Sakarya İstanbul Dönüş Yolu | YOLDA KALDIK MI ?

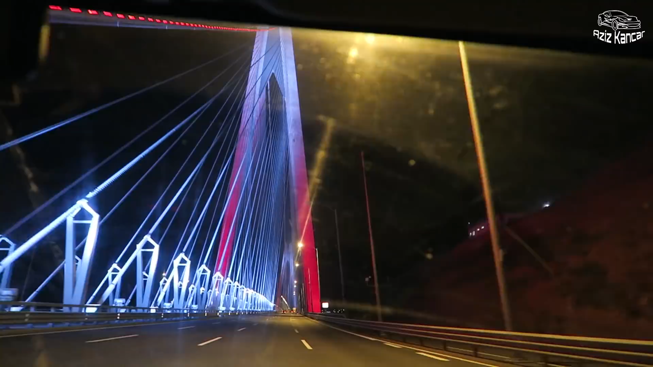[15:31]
Biz de 3. köprüye abone olduk ha. Vallahi billahi ya. Bir ara ben abone olmuştum ya, hatta 2-3'ü geçiyorduk burada. Güzel abi ya. Çok güzel yaptı ama çok pahalı. He? Çok pahalı. Değil mi?
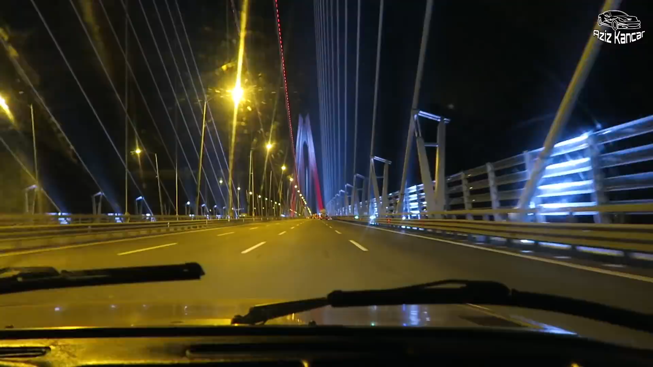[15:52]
Gereksiz pahalı. Yazık günah bu millete ya. Vallahi 120 yere gidiyorum, hiç rüzgarda yok yani. Dışarıdan kenar ses duymuyor herhalde. Merak ediyorum, sesimiz nasıl çıkıyor acaba? Bence sesi çıkmıyor. Bizi duyabilecekler mi? Yeni rüzgar sesi yapıyor ya. Çok fena, o yüzden yavaş gidiyorum oğlum.